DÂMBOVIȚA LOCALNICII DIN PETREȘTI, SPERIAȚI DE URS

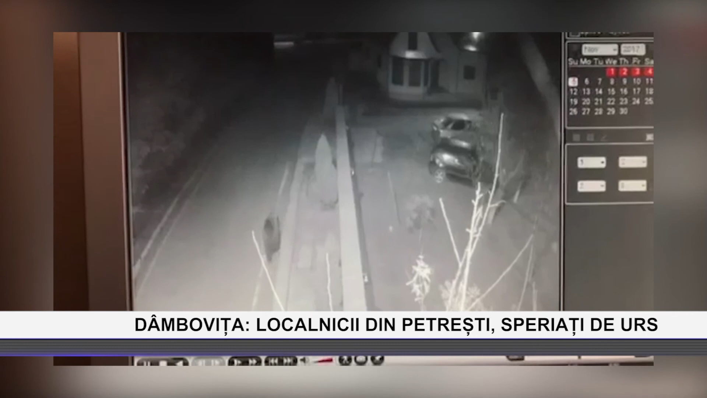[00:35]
O cameră de supraveghere a confirmat apariția ursului care se plimba pe stradă în Ionești, Comuna Petrești.